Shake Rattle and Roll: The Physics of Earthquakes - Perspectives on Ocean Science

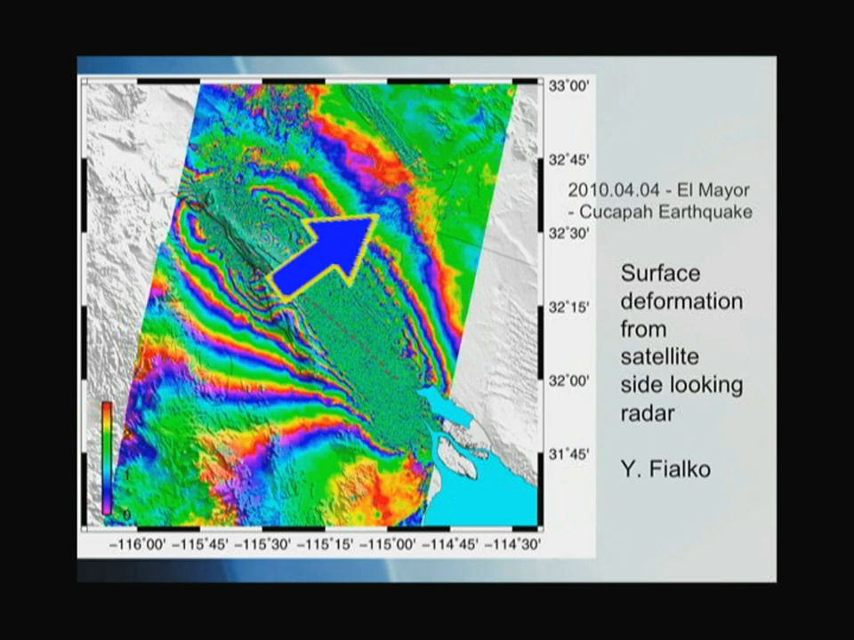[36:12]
fringes what it's saying this is the amount of centimeters that they moved so you can actually see that there's a lot of defamation intensifying towards the fault zone which is why of course it's very dangerous right near the fault zone and then the earth deformed rather less elastically away as you go away from it and you can do all sorts of things like this with satellites now it's wonderful things